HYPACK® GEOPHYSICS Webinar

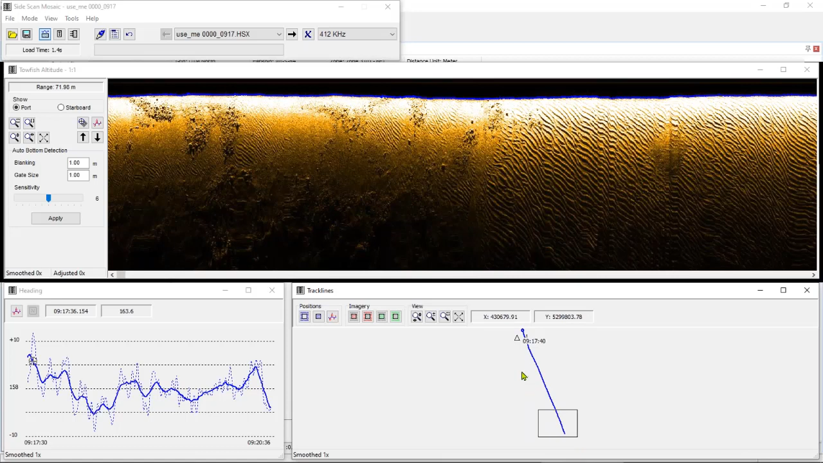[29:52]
And next is our track lines window. I can also smooth our positioning out. There's a number of controls in here involving blanking imagery or deleting positioning, but we won't be going into that in this presentation. The next tab is our scan view tab. And this will display a very familiar image. It is a waterfall, just like we saw in acquisition.
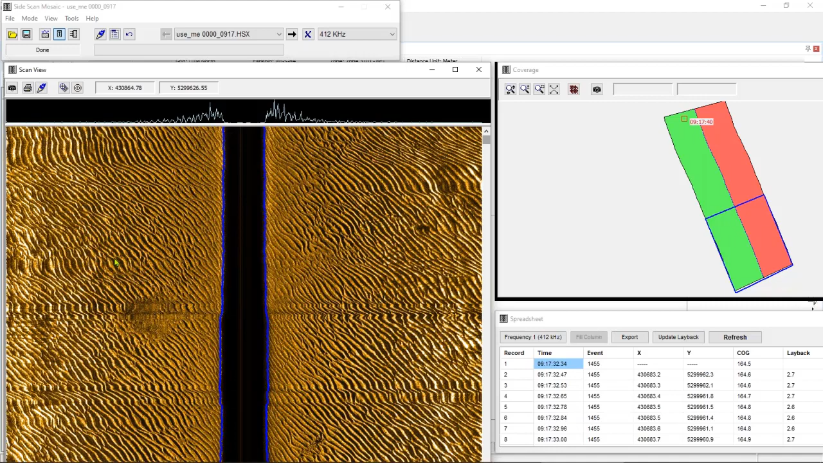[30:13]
And I can scroll through this and look at my data in detail. If I see something I like, I can target it just like in acquisition.
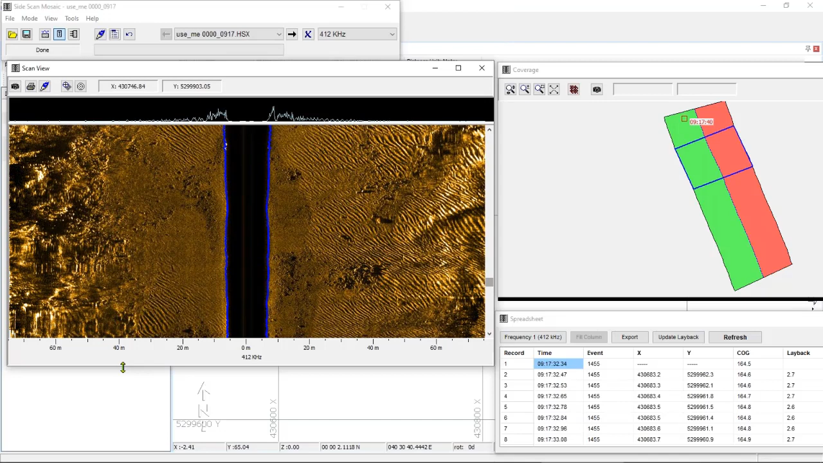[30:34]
By double clicking on it. And it will render a larger view of that target.
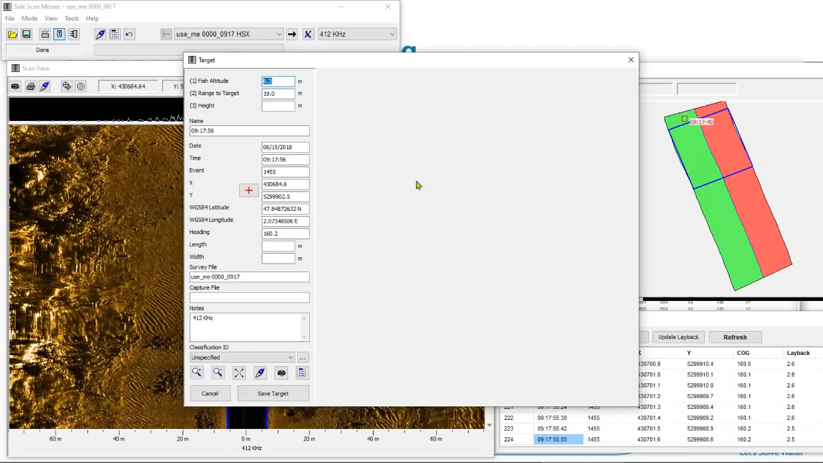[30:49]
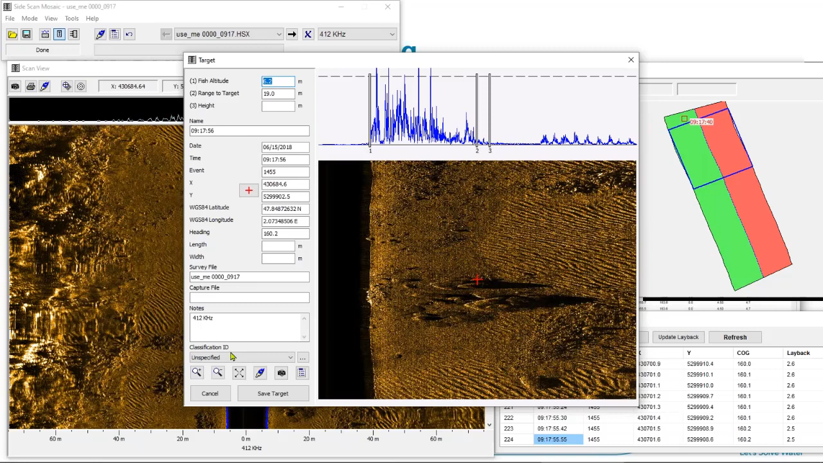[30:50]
If I want to quickly mark a number of targets, I can click on the quick mark button and just click wherever I'd like to mark a target. If I want to adjust the bottom tracking, I can do that in this window as well, just like in the first option.
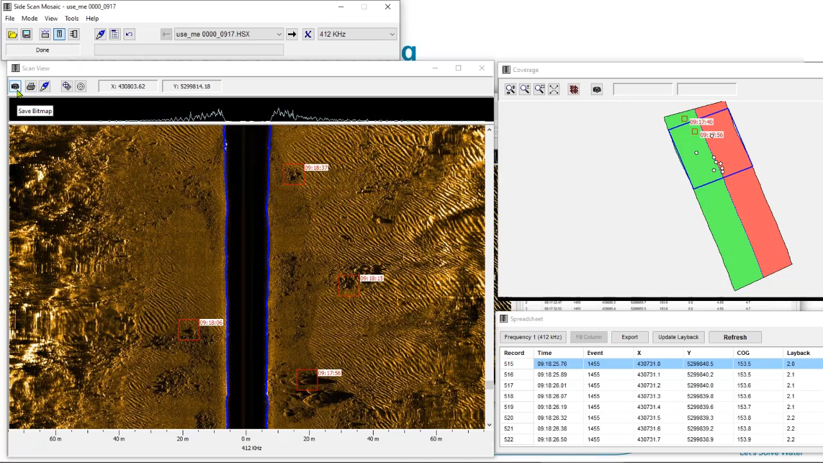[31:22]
I can also save a bitmap or a JPEG of this waterfall. So if I click on this, it will save the entire waterfall to a file. I also have a side scan controls window, just like in acquisition.
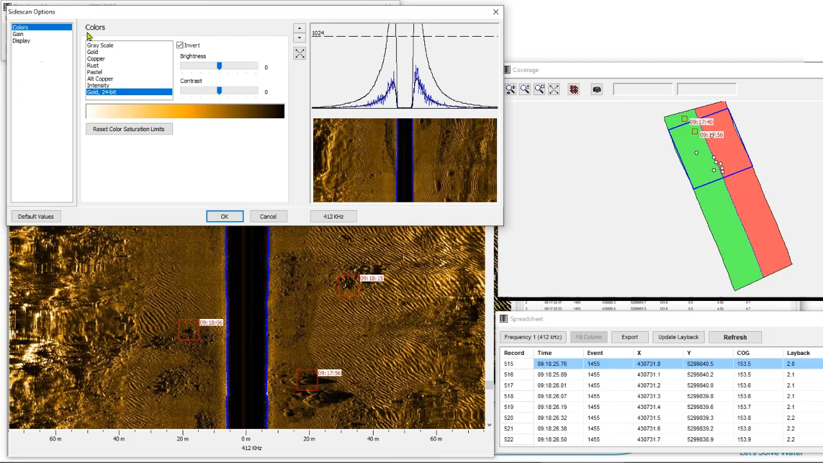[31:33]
A lot of these controls will be very familiar. The only addition we have is the angle varied gain option, which is a gain option that we brought over from Geocoder. So I can adjust the sliders in this window to create an attractive image. And of course, we have the display tab as well.
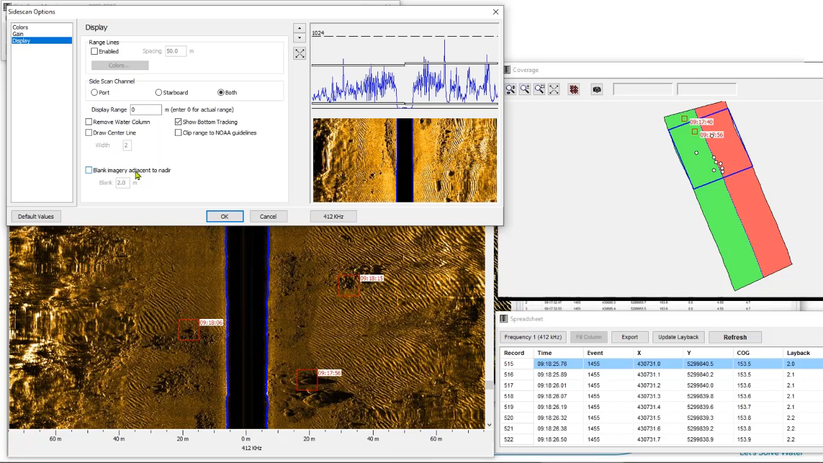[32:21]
So the imagery directly beneath your vessel is going to be very obscured. You're not going to get very great imagery there. So if you have overlapping lines, you can turn this on and blank an area set that you can set here next to your Nader. We don't have any overlapping lines here, so I'm not going to use that.
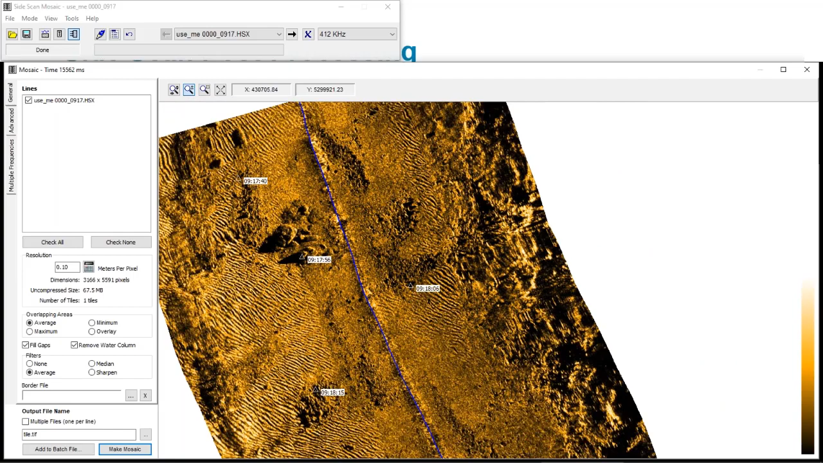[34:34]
But this is a fully geo-referenced mosaic.
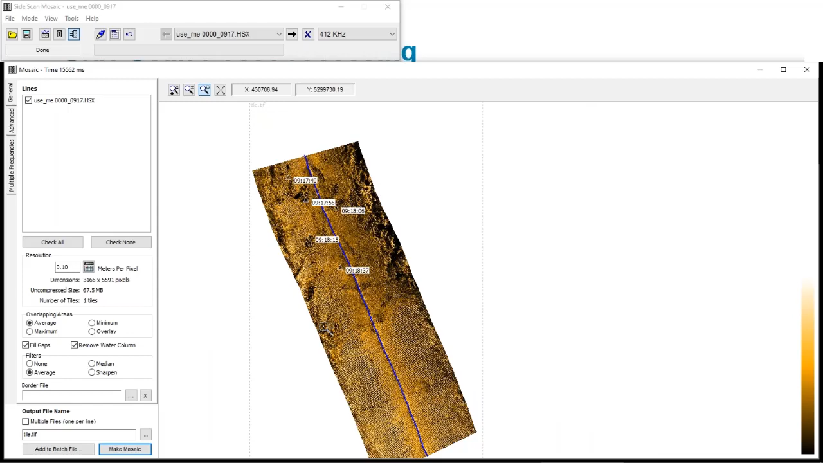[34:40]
If I save this now, this will get saved into the edit folder as HS2 data.
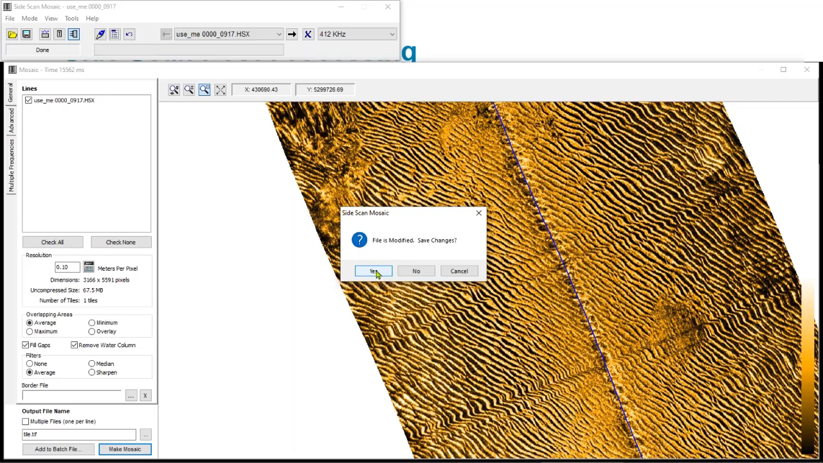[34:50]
So that saves all of my bottom tracking and gain settings. So a couple of features to review.
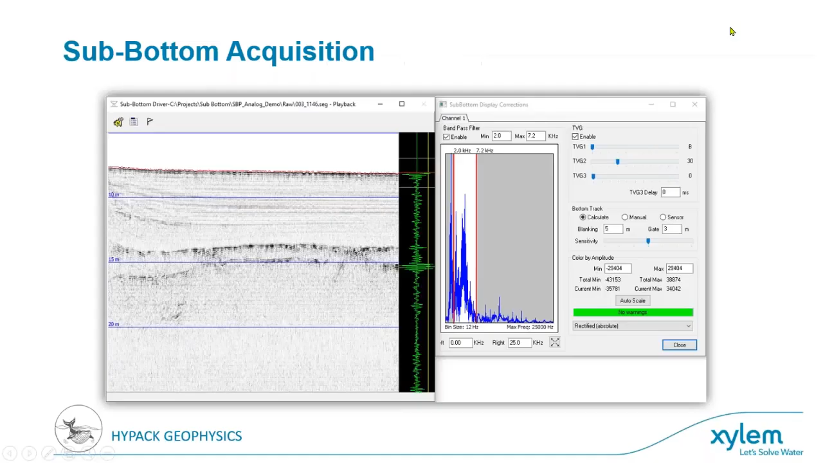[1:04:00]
So, now we'll review some of the features that I showed off. You can, of course, do the waterfall targeting. You can apply real-time filtering to your data.